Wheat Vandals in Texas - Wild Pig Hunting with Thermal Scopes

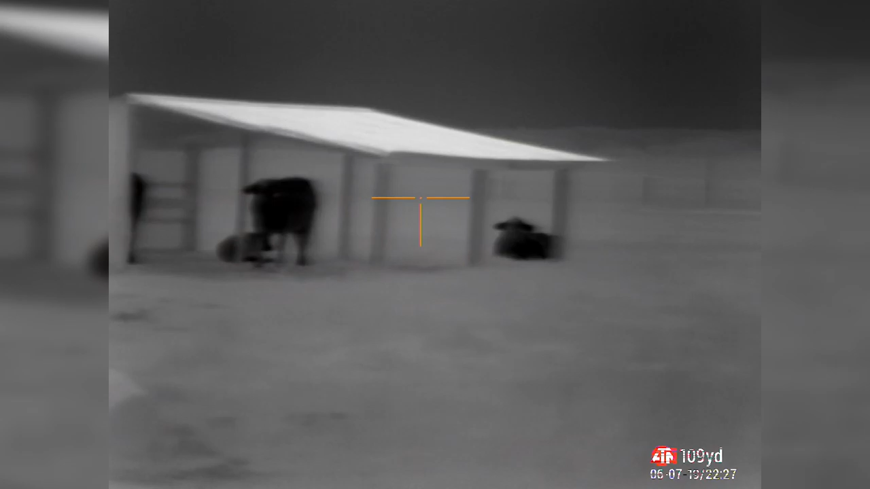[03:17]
After arriving at the wheat field,
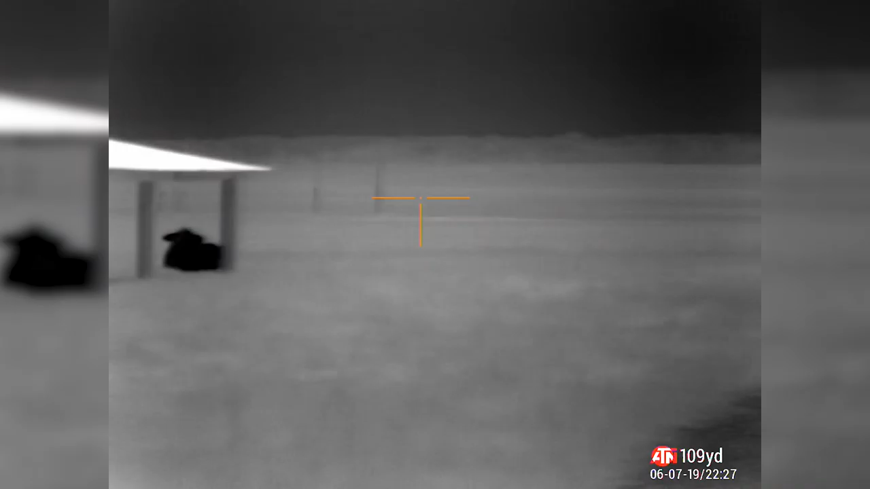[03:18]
we quickly discovered that there's multiple sounders in the field, and we're making our way towards one of them.